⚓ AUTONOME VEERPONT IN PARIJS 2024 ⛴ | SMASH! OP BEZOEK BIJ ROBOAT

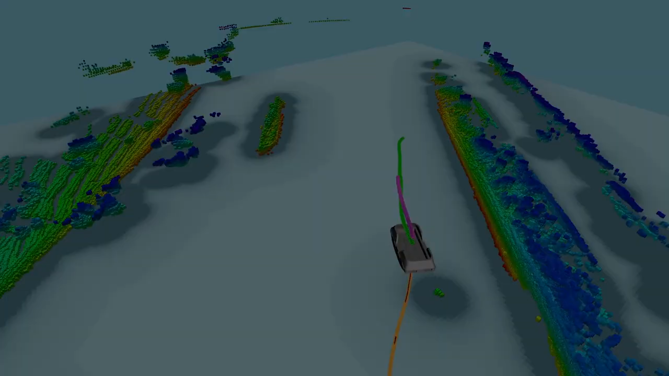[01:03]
Je moet een pad genereren, zodat het bootje veilig van A naar B kan varen.